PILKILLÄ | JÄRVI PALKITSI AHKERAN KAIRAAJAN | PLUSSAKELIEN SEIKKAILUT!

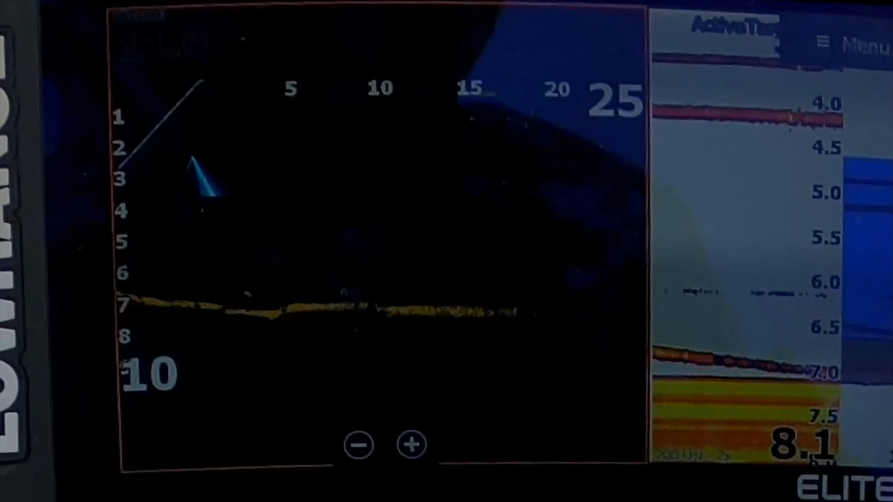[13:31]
Kato kun lähti tulemaan. Hyvästi. Tullaan muuten vaahille. Tullaan muuten oikeasti vaahille.
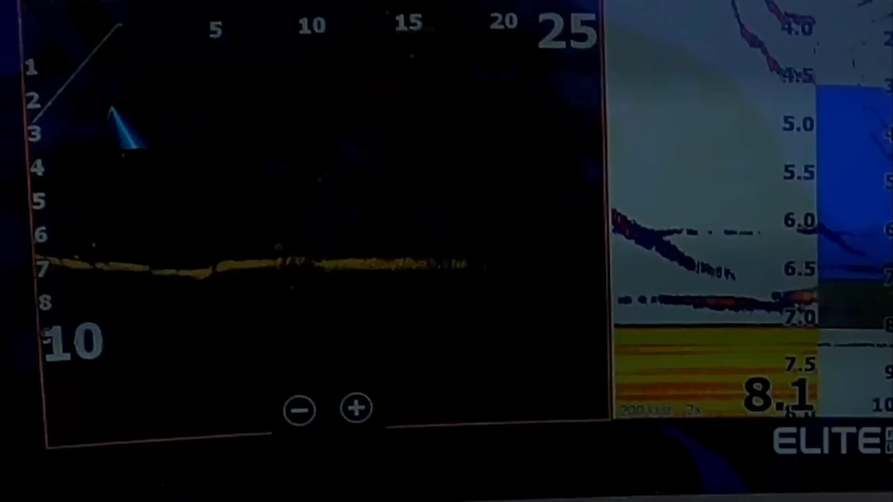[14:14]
Yksi oli parempi tulla lähtöä tulemaan.